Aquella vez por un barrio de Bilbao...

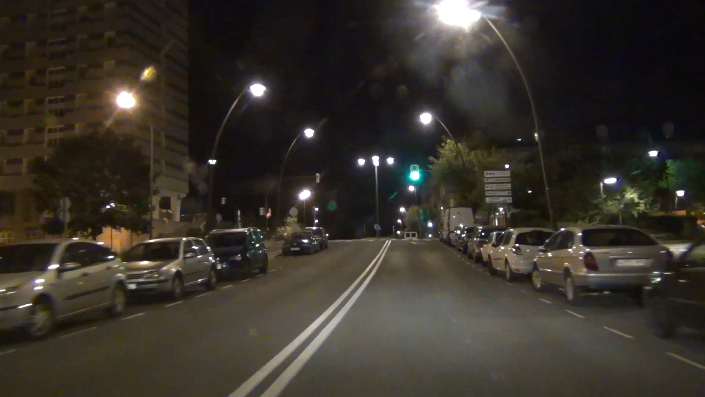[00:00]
Y otra furgoneta, pero esta también. Vir a izquierda. Quedan 550 metros. Y otra furgoneta.